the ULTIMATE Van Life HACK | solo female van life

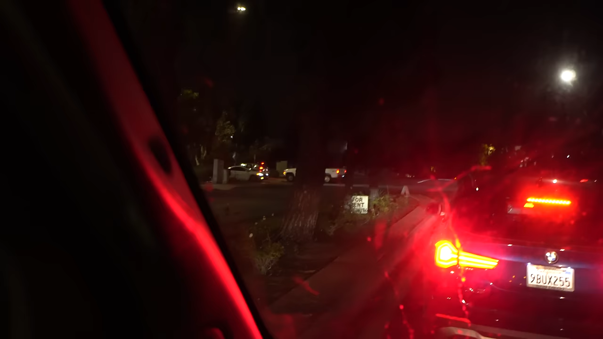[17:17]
There's cars going in that way. There's the gas station, but I still have to circle around the other side of the gas station.